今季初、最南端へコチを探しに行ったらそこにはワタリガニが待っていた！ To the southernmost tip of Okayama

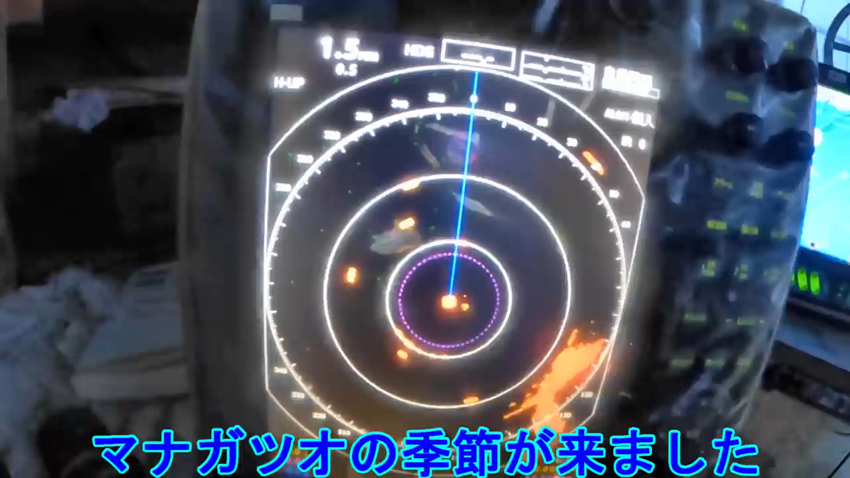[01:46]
ちょっと危ないので舵を切っておきましょう
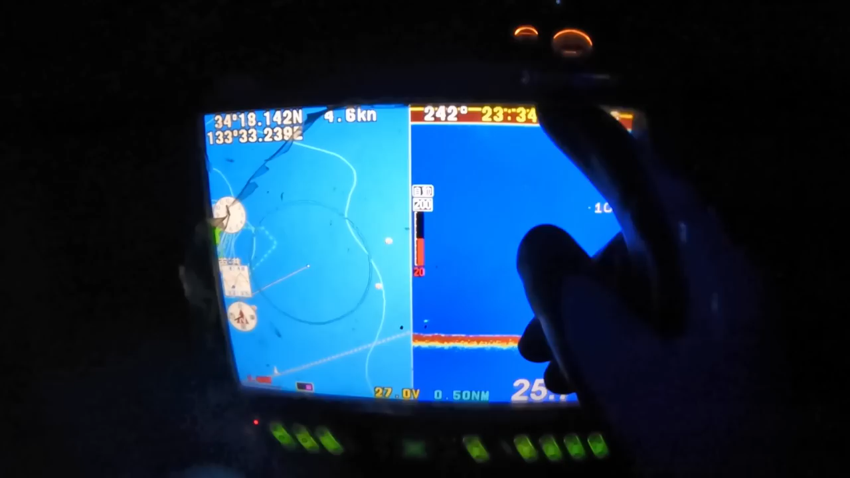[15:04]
On screen: speed 4.6 kn
もう夜中ですライトが東北してます
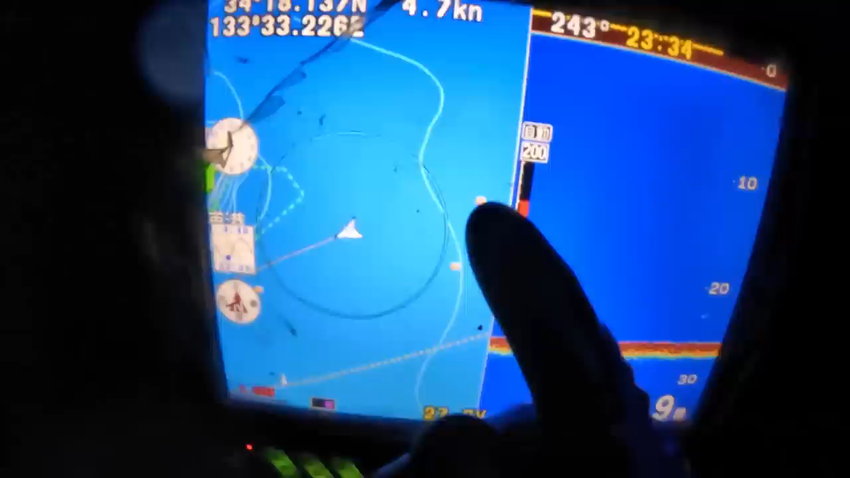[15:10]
On screen: speed 4.7 kn
これは戦争の時に沈んだ沈船です
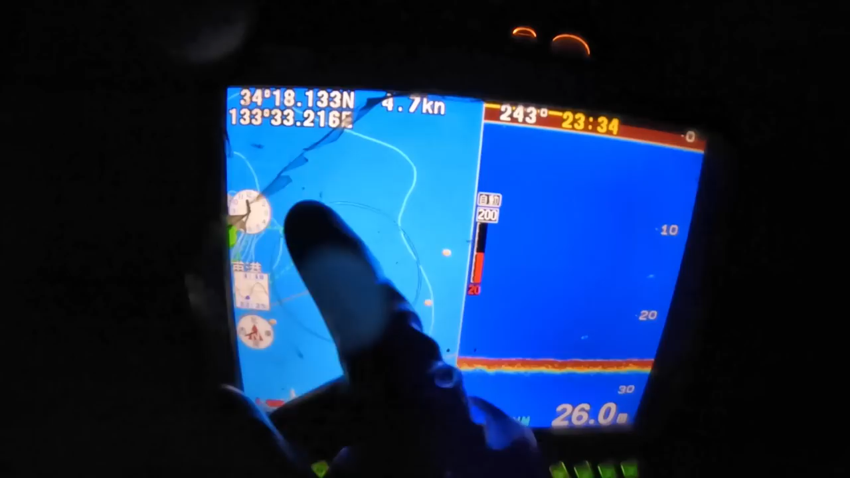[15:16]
On screen: speed 4.7 kn
お縞にはたくさんありますねこのカラフォーリングこれもそうです